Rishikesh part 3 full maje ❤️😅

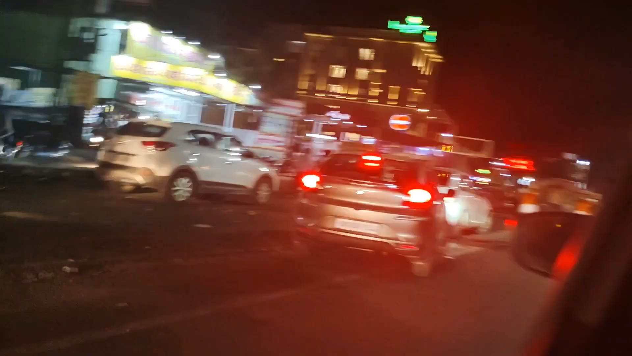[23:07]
बरसा, अभी भारी भाई देखो, अभी से भाई बंदा कावड़ लेके जा रहा है भाई, बोल बम।